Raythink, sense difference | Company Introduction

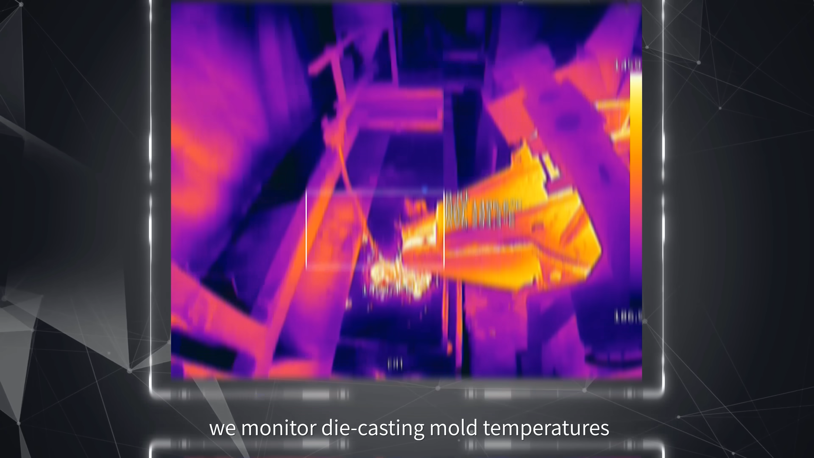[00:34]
we monitor die-casting mode temperatures Making production safer,
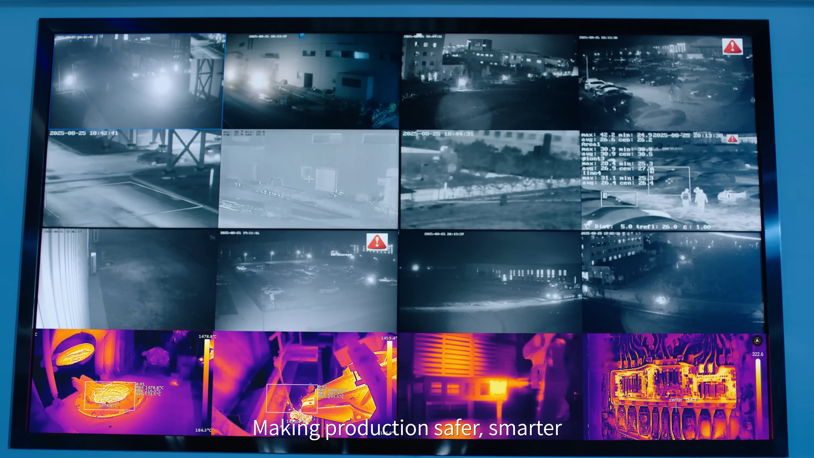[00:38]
smarter Think safe
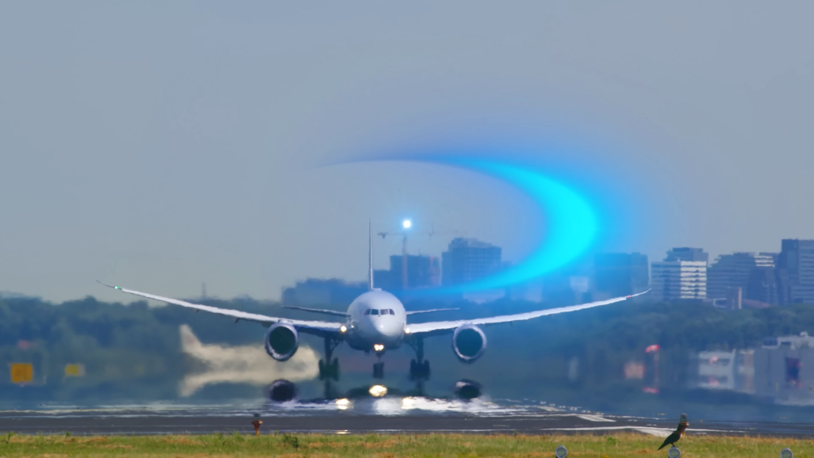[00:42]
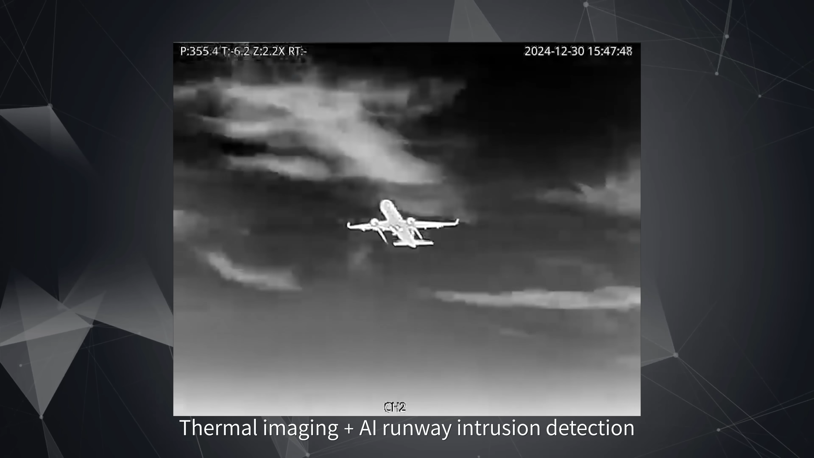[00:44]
Thermal imaging plus AI one-way intrusion detection Safeguarding millions of passengers
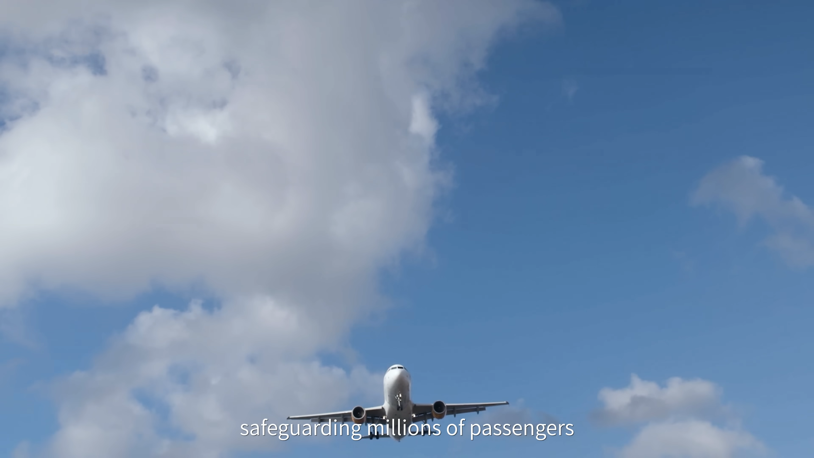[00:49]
Beneath the starlit skies of oil fields, eyes sharper than Eagle's stand watch
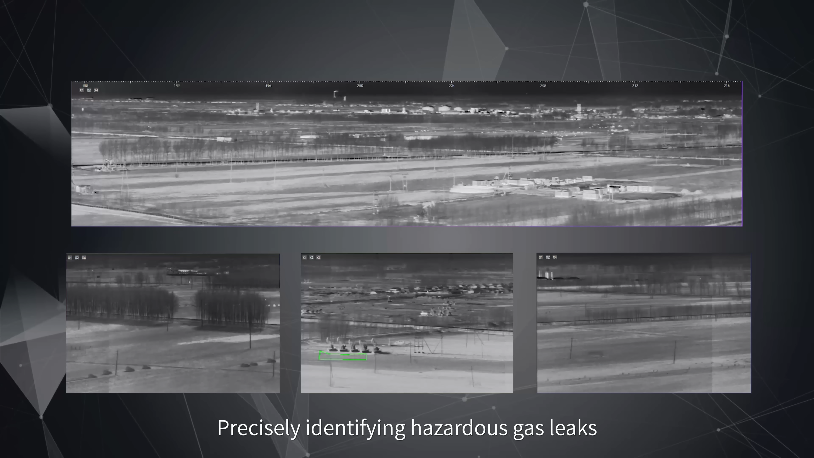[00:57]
Precisely identifying hazardous gas leaks in chemical plants, mines and beyond Protecting human safety
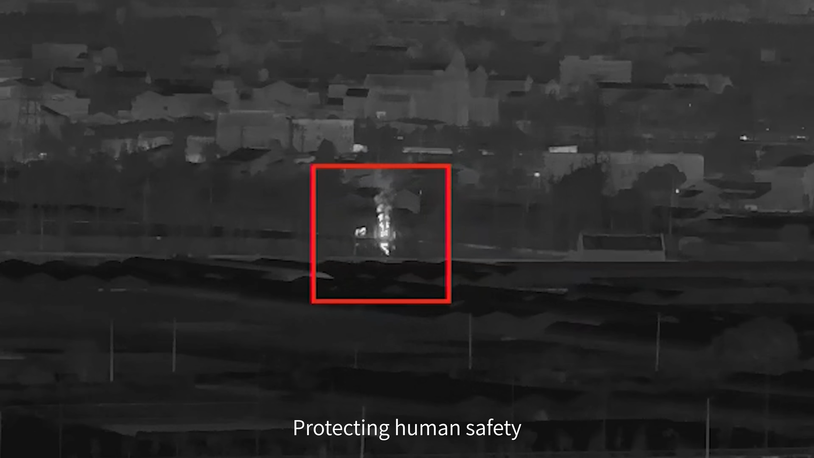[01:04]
Think fast
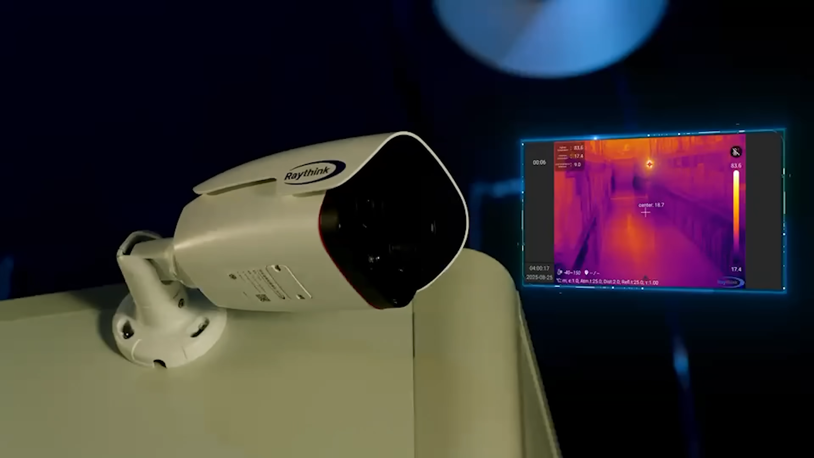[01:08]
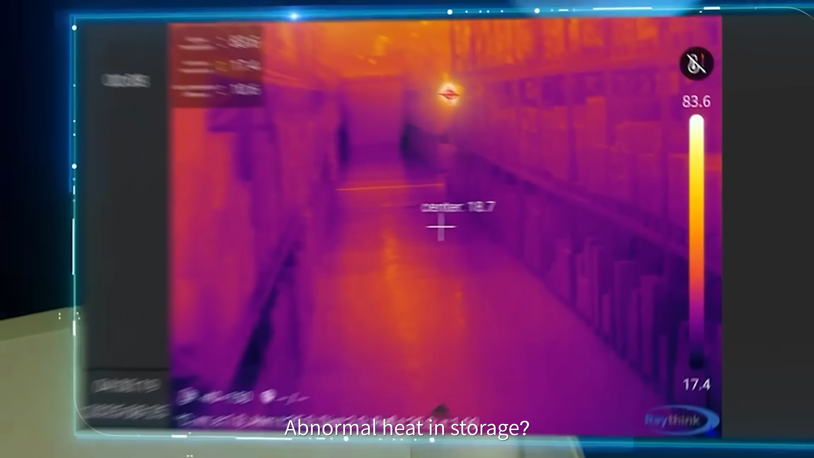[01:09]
Abnormal heating storage Instant alerts trigger automated fire suppression Heating pause before crisis strikes
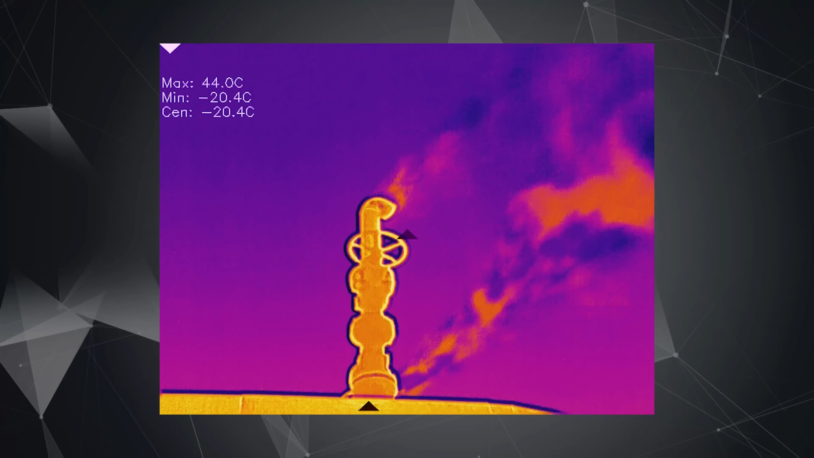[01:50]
On screen: spot -20.4°C, max 44.0°C, min -20.4°C
Thermal imaging plus AI algorithms detect every gas leak Cutting carbon emissions Protecting life